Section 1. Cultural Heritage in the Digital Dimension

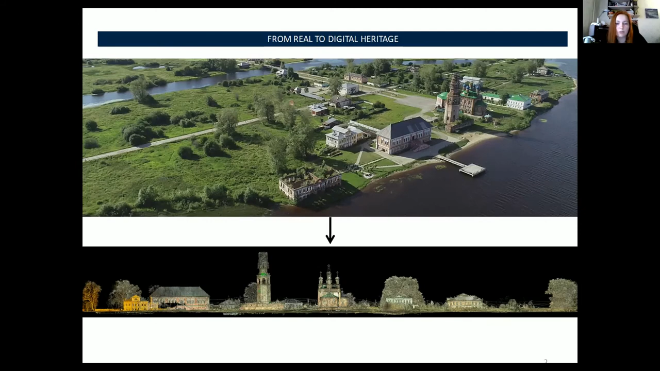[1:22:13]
from the current state to the morphological interpretation and representation of transformations over the time. In the field of the protection of objects of historical and cultural heritage,
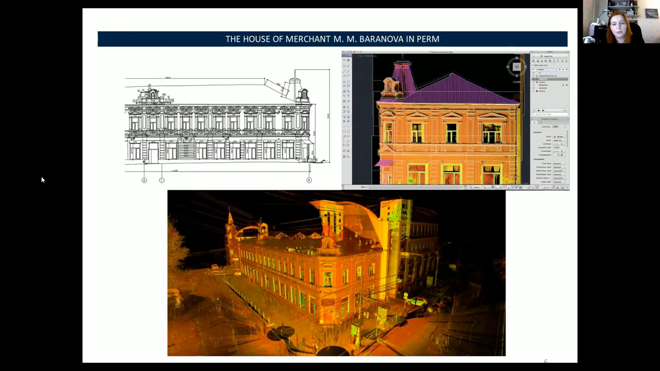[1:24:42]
So we get the point cloud from the terrestrial laser scanner, and after that process the this point cloud in AutoCAD to get the drawings. A more complex model we have in the project of historical
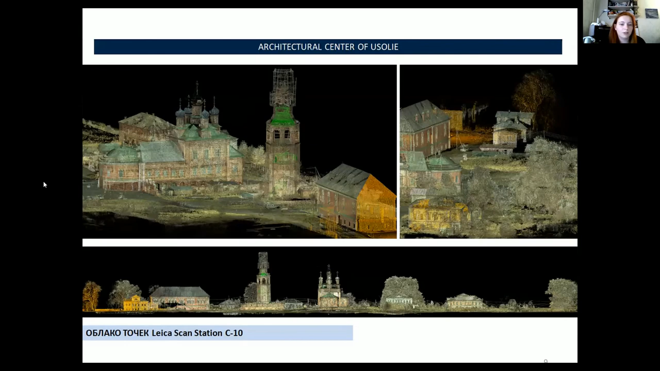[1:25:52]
It was a terrestrial laser scanning with obtaining of point clouds. And it was also portable laser scanning and photogrammetry with aerial photo, with photo shooting with drones.
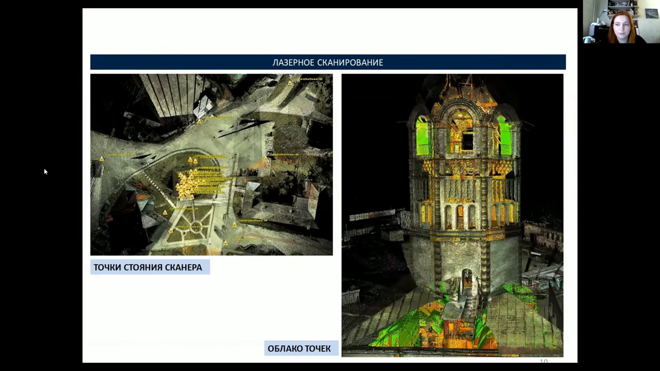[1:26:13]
After get this preliminary data,
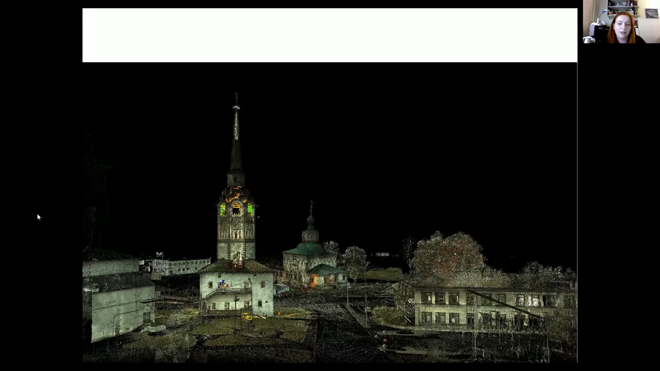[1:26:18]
we reconstruct the objects in 3D shapes and get different buildings.